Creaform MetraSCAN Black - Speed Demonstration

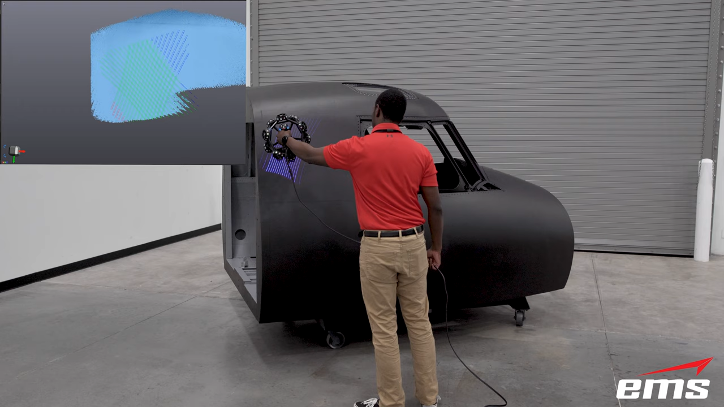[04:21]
we were able to 3D scan this cockpit structural model inside and out in just two hours. The Metroscan Black quickly captured the outside of the cockpit despite its deep black color.
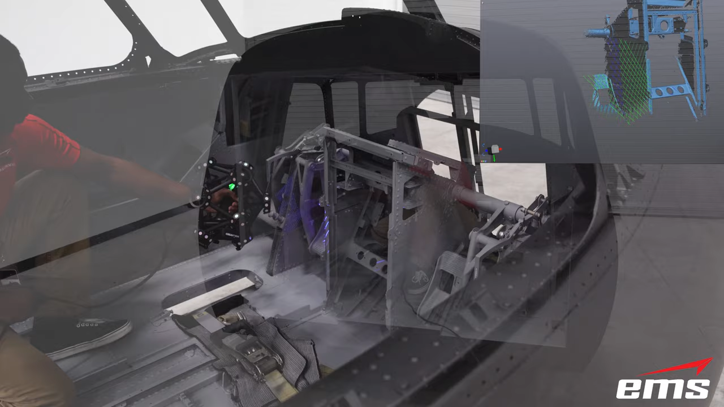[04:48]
Unlike tripod or arm-mounted systems, the user can freely manipulate the scanner in their hand to get all of the details in the cockpit.